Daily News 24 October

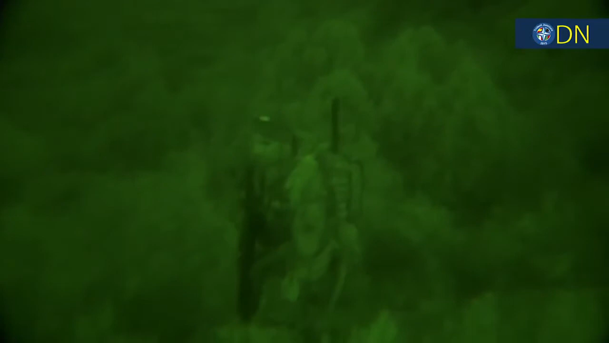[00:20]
We start with a big night operation involving the provision of close air support with German
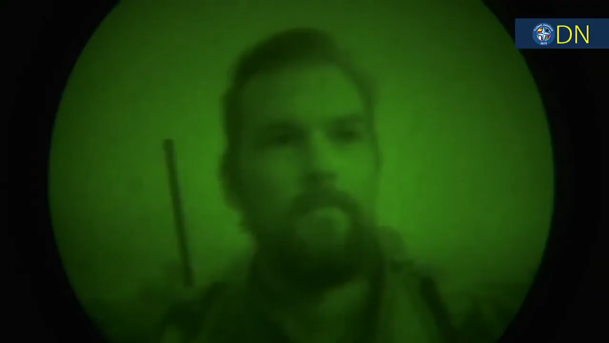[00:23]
forward air controllers on the ground who
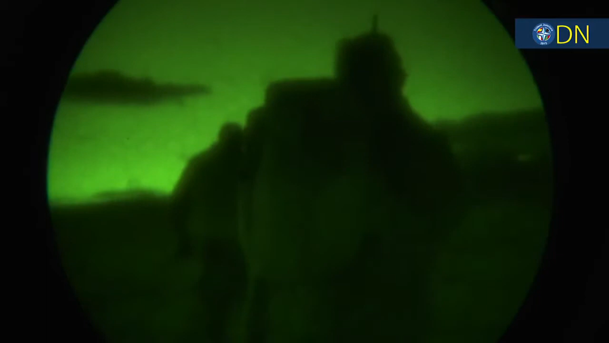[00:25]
literally act as the eyes and ears of combat aircraft.
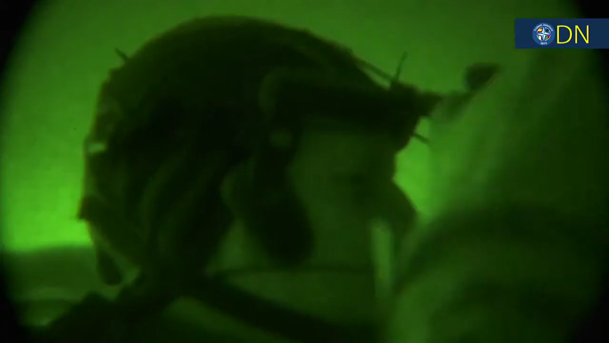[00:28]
Our soldiers were able to successfully complete their tasks.